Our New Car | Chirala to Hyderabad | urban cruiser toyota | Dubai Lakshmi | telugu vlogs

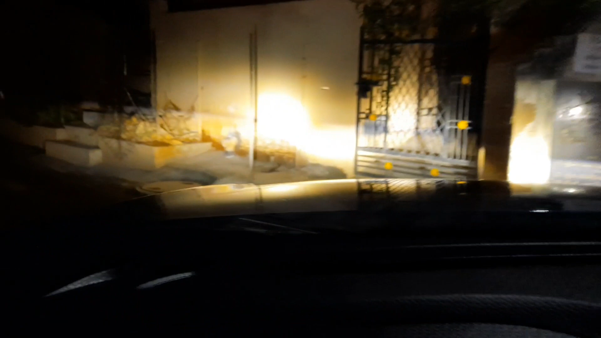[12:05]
రోడ్స్ అంతా చూసారు కదా, మడ్డీ మడ్డీగా ఉన్నాయి, ఫుల్ వాటర్ ఉన్నాయి. చెప్పాను కదా మేము వచ్చేటప్పుడే, ఐ మీన్ ఇక్కడ నుంచి స్టార్ట్ అయ్యేటప్పుడే బాగా వర్షం పడింది అని చెప్పేసి. సో యా ఇంకైతే తప్పలేదు, ఆ ఒక్క రూటే ఉంది.